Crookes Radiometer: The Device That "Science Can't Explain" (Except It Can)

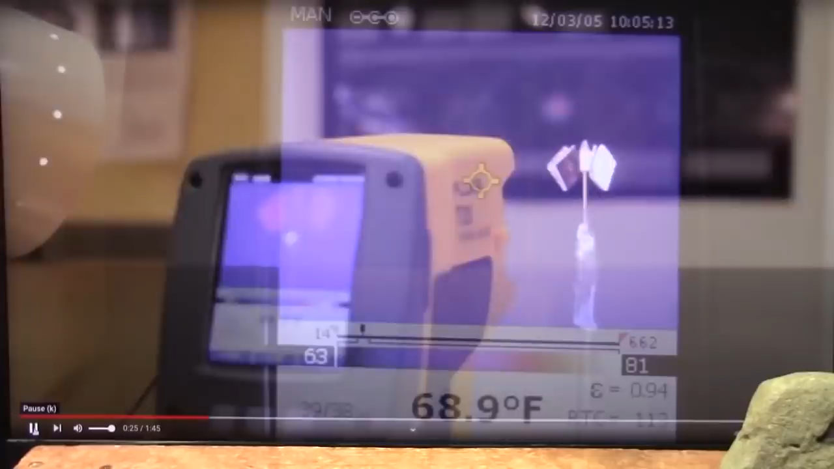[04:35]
On screen: spot 68.9°F
Okay, you see what's going on?
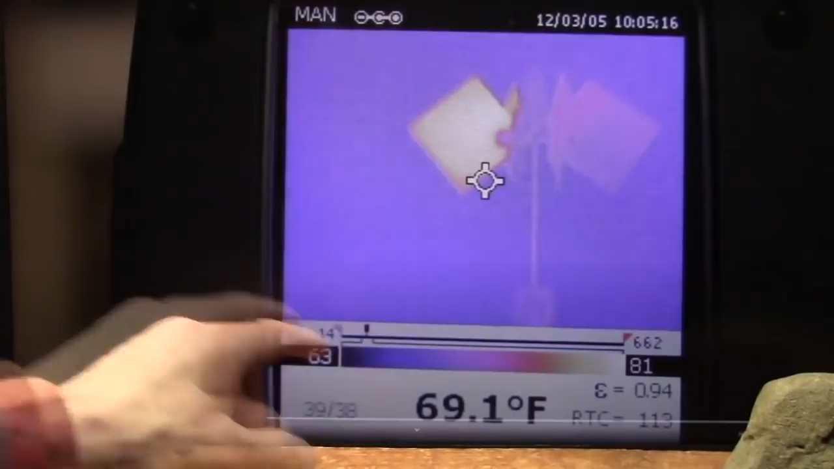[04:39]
On screen: spot 69.1°F
He's taking an infrared sensor and he's seeing it. This is emitting light because it's getting heated up. These are not emitting any or absorbing anything.